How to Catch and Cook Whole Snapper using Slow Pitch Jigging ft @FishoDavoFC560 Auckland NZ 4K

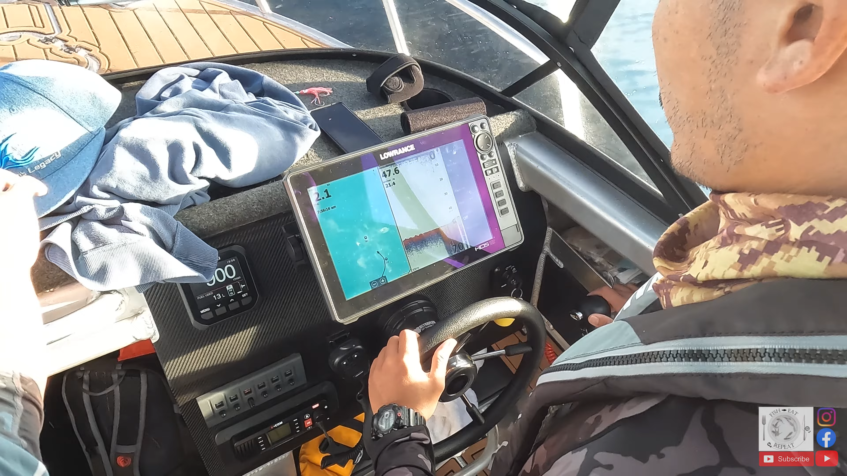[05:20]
oh yeah 40 meters beautiful oh there you go i found it